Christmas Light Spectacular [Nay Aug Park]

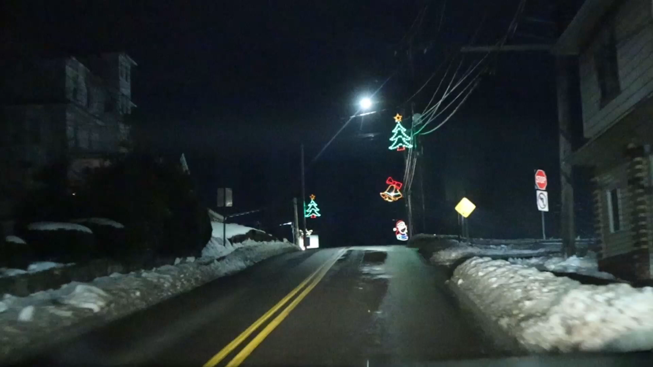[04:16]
So these are some of the festive Christmas lights that we have on the light poles up by our house.
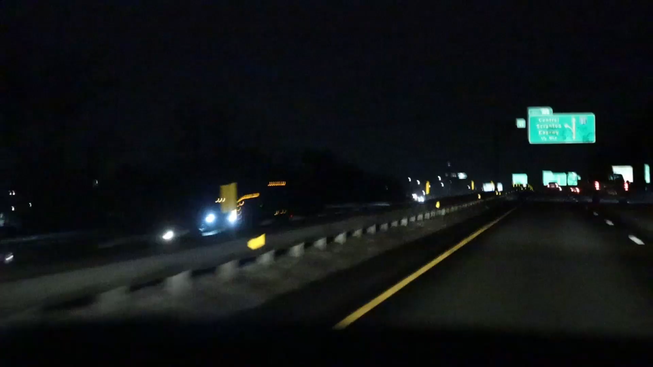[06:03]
We're going to be getting off exit 185 here to the Central Scranton Expressway. That's going to take you towards Scranton and eventually we'll get to Nay Aug Park.
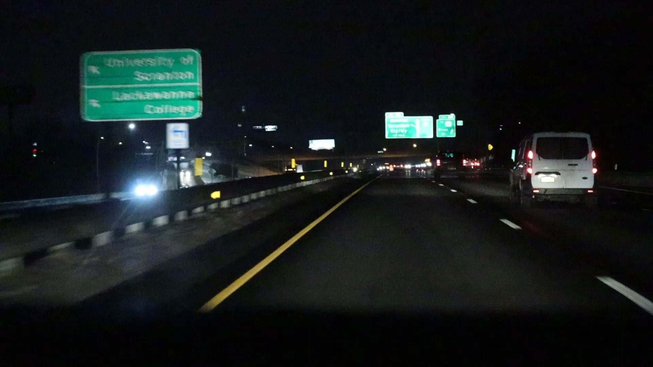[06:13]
But there's a kind of a nice little Easter egg up here on the right hand side that we're going to show you. I'm sure a lot of you guys will really like this.
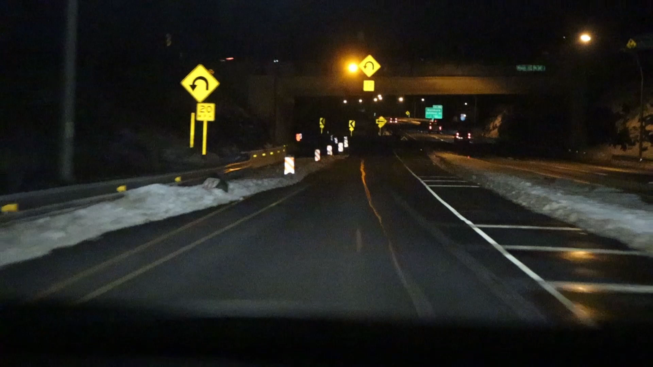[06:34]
If you guys are a fan of The Office, you're going to remember this from the TV show. Right here is going to be the Scranton Welcomes You sign.
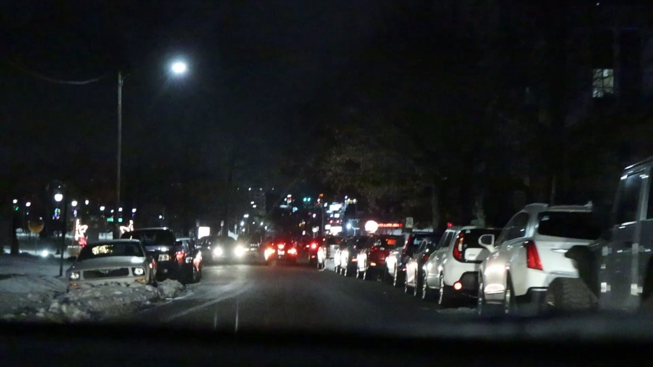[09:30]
So we'll be turning in right here. It's called the Nay Aug Park Christmas Light Spectacular in Scranton, Pennsylvania.
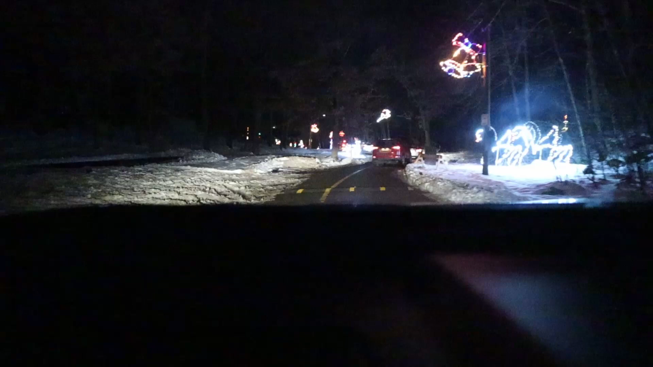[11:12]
There's no fee for driving through here, but it's encouraged to at least give a little something at the end. Look at the reindeer jumping from both sides of the street. And that's pretty cool. And face cleaning the ground and the other one.